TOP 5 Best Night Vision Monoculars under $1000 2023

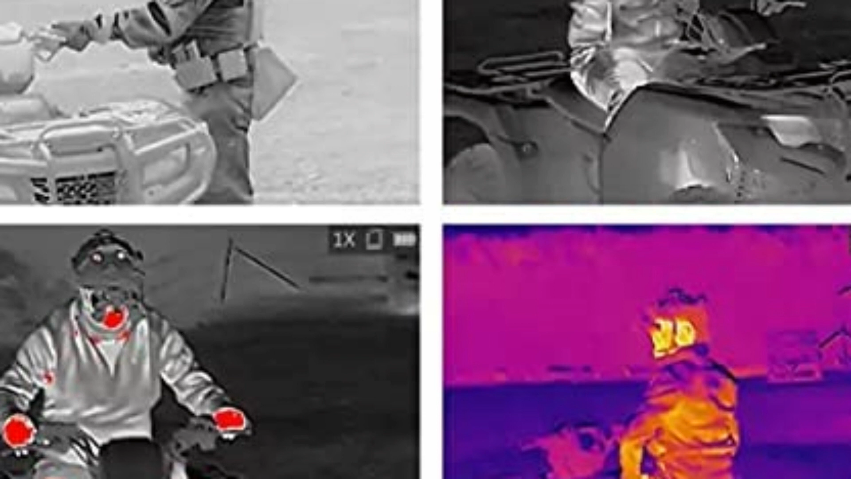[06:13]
hotspot function.The Wi-Fi hotspot function allows you to connect to your phone via Wi-Fi and access the monocular app.It can also record and capture videos and snapshot images, and even set parameters through the app.It is equipped with a 256 x 192 thermal detector, which is very sensitive.It supports distance measurement and high sensitivity target tracking.With its 720 x 540 LCD display,
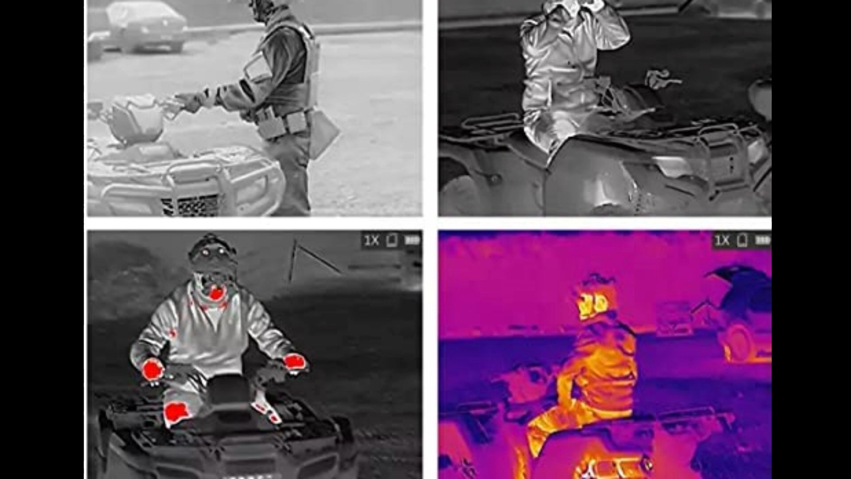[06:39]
this thermal monocular can provide you with a clear view even in total darkness.The